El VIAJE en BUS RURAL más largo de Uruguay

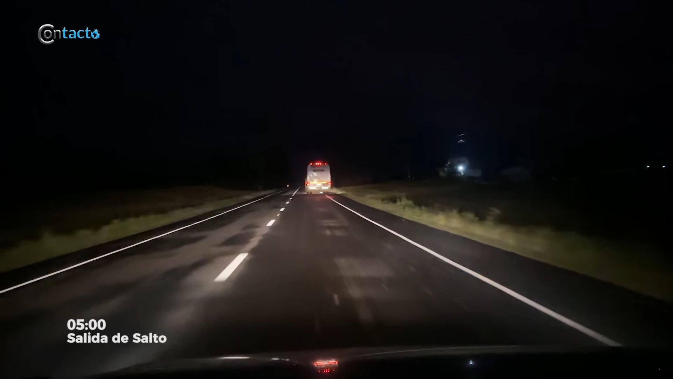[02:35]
Las primeras horas del recorrido por la ruta 31 son por una carretera pavimentada.